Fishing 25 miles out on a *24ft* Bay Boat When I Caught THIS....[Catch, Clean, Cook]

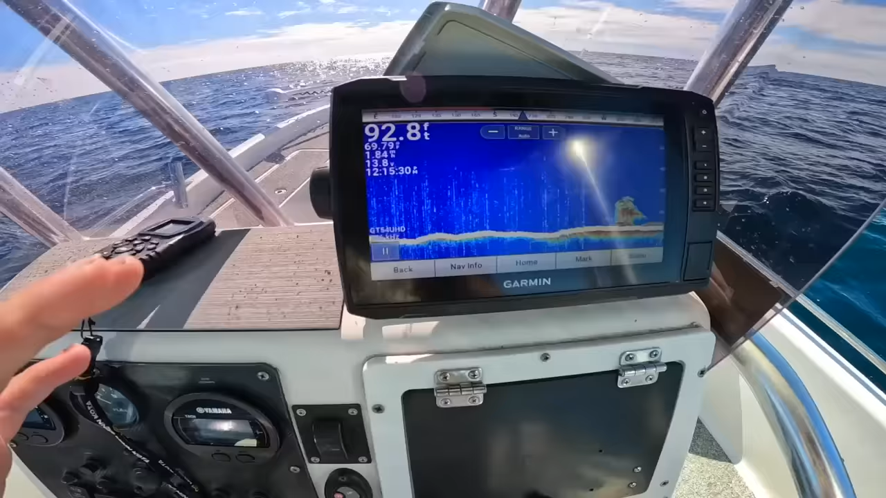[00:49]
yeah so we're pretty much sitting in 100 feet of water it's 93 feet give
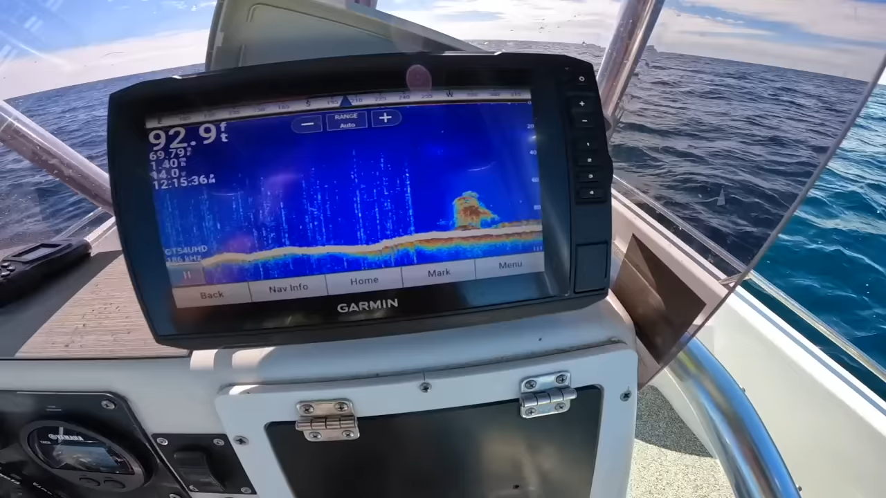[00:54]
On screen: depth 92.9 ft
or take you can see the divots down there and then this is our structure that we're fishing hopefully we can catch some fish to bring home
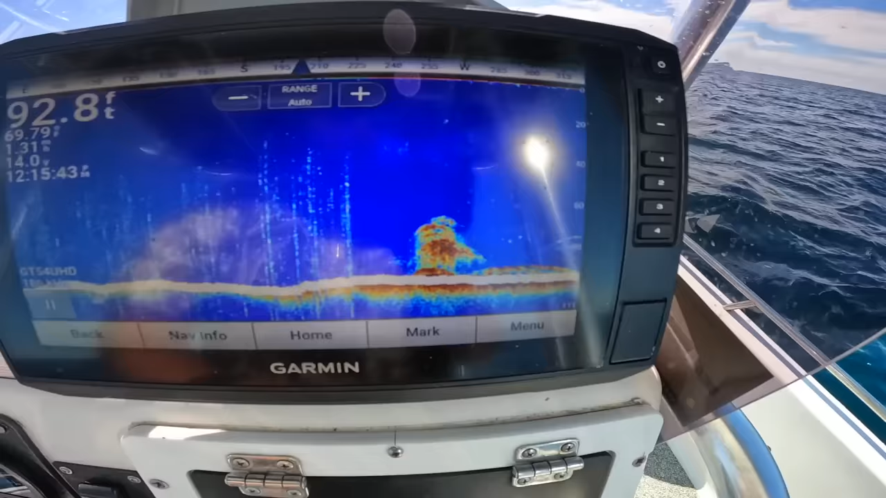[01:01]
On screen: depth 92.8 ft
and cook up do a nice catch clean and cook
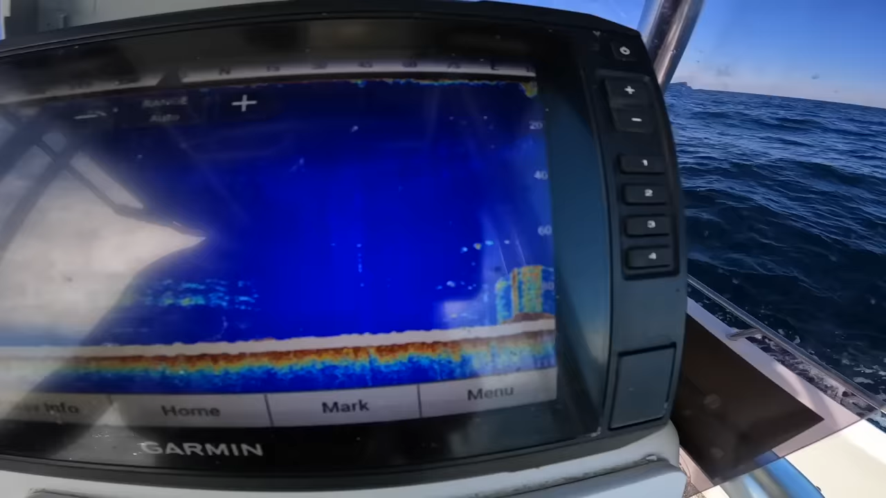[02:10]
sitting on top of our spot what i do make sure the prop is on hit
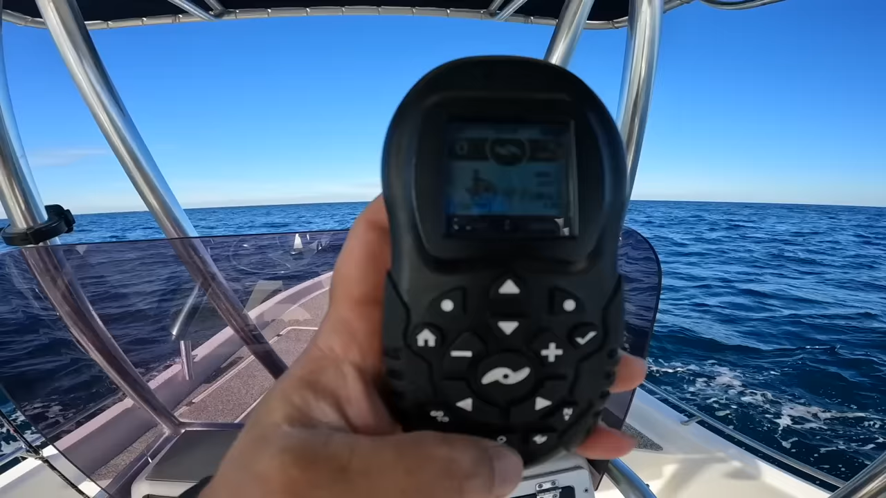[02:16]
spot lock and we are spot locked on top of our fishing
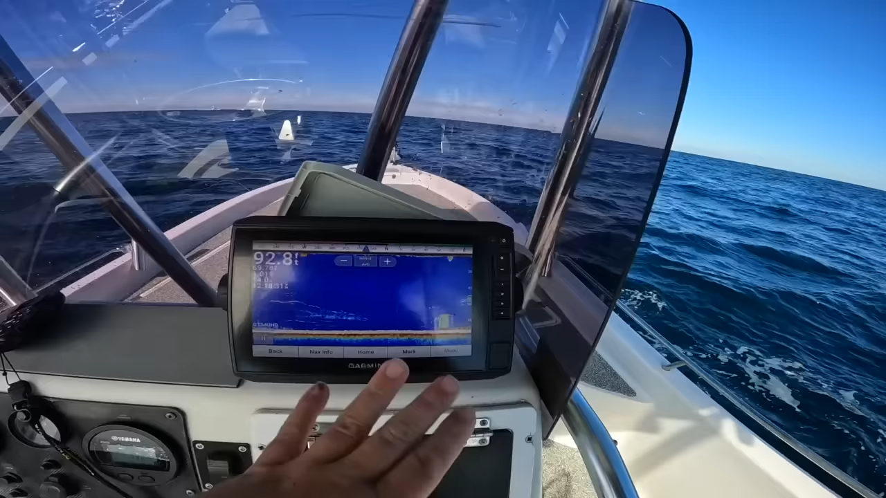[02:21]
spot very easy to use i'm telling you they're expensive no brand is perfect i always suggest
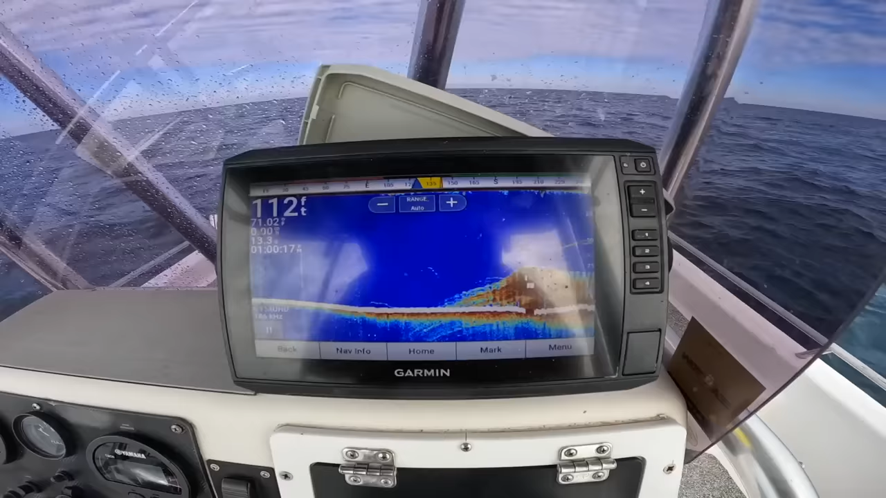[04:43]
On screen: depth 112 ft
came out a little bit deeper on a structure that is much bigger than what i was fishing i mean there's still plenty of snapper out here
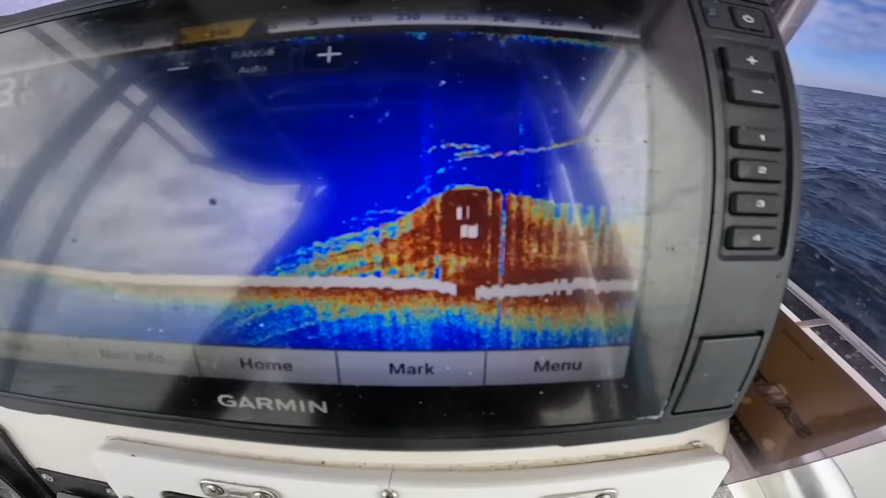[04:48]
but there's other chances of catching different species as well